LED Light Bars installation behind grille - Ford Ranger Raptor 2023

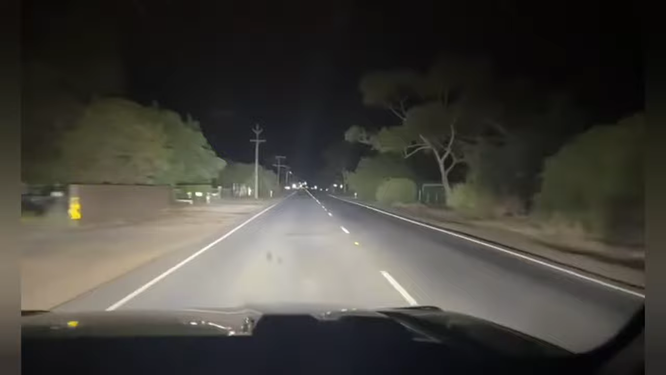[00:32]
Check out guys at nighttime a video of these light bars in action when they're on and when they're off it's such a massive difference.
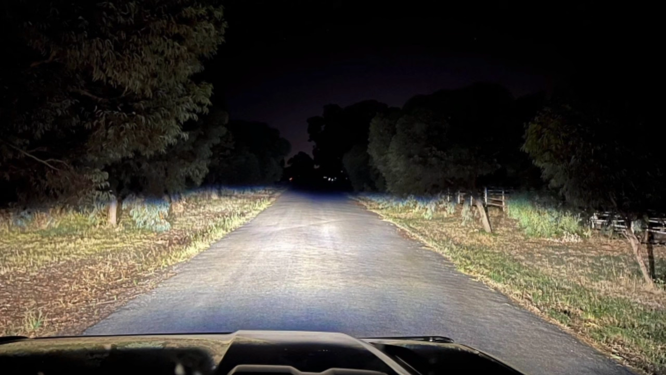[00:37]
Hey we've got some still images showing just the low beams and then now showing with the high beams.
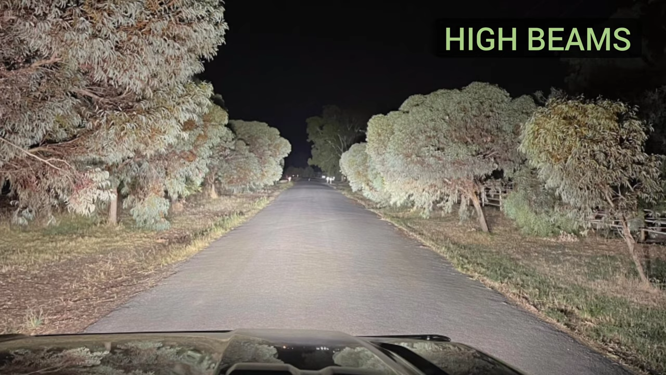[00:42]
Night and day the difference and you can really see down the road. Okay guys now since we noticed there was so much interest in this upgrade for this